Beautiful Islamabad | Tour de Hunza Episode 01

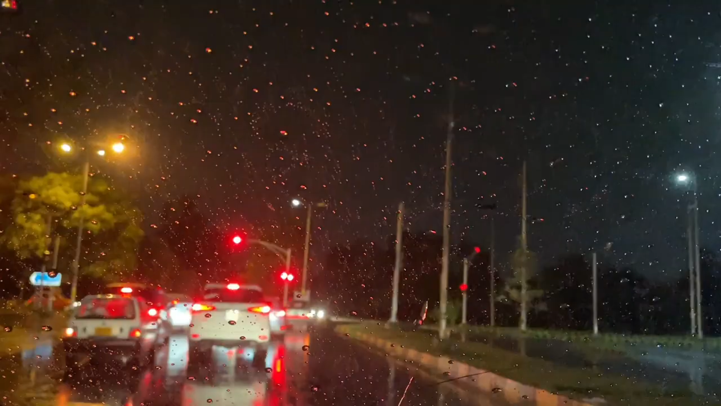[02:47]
After collecting our luggage while we were on the way to our apartment, this is how the weather welcomed us.
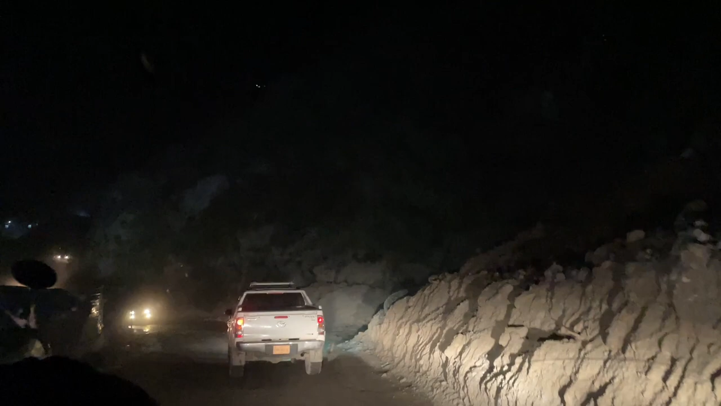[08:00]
But when it is night, yes, you are gonna face the rough parts of KKH. But thanks to the driver who just entertained us with these classical songs.
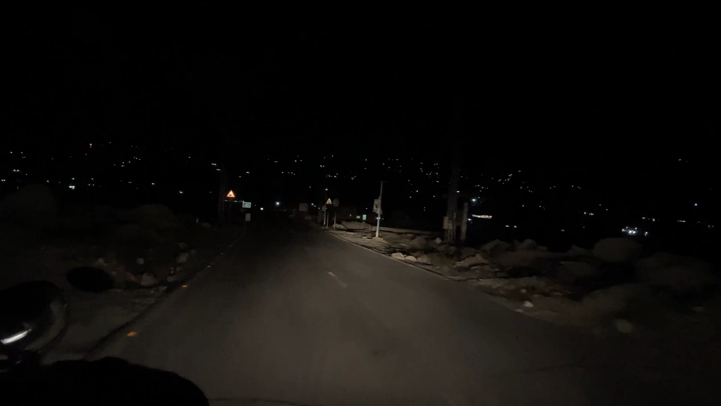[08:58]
It's almost 5 a.m. in the morning and we are about to reach Hunza.